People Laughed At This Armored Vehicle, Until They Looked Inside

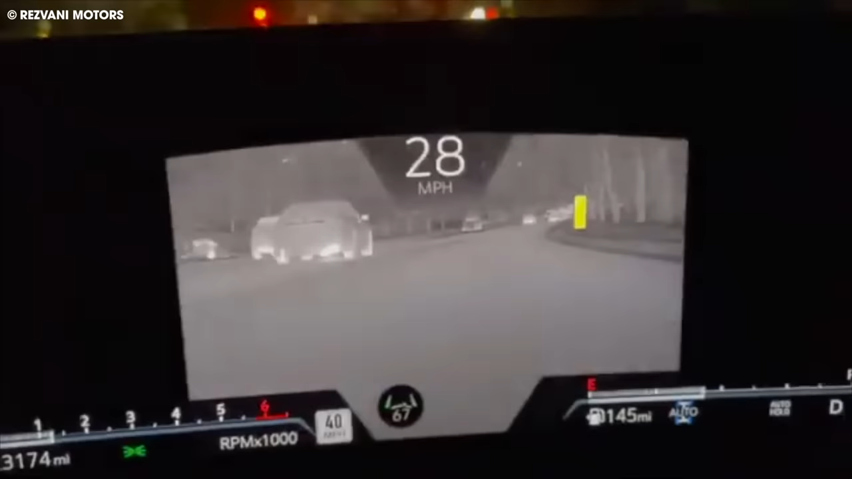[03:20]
Sneaking up on your car becomes a formidable challenge, thanks to a comprehensive camera system that diligently monitors any movements around the vehicle.